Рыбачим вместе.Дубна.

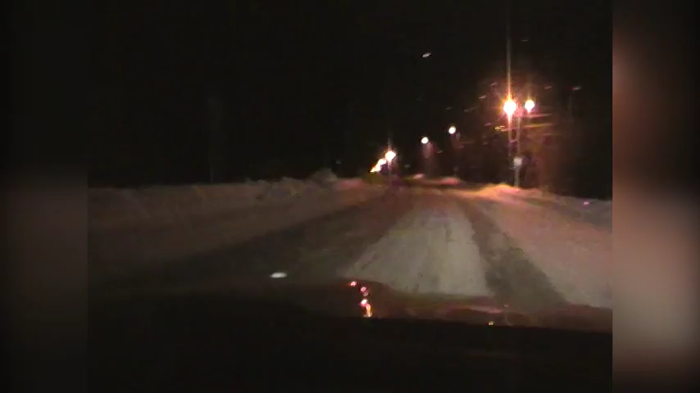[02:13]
Нормальные пацаны, раннее утро, едут на рыбалку. Места заветные. Так, скорость, блин, не быстрая.
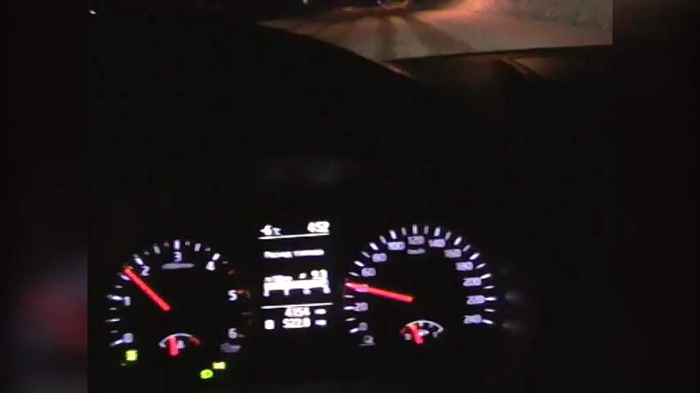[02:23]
Ночью снег прошел, минус 6, там обещали 4. Может быть, даже без ветра. Пацанов покажу по-светлому. Пока вот такая трасса веселая, нарядная. Праздник на душе. Неделя пролетела незаметно. 7 недель до Астрахани. Вообще красота. Живи и радуйся. Километров потом по льду, и мы на месте.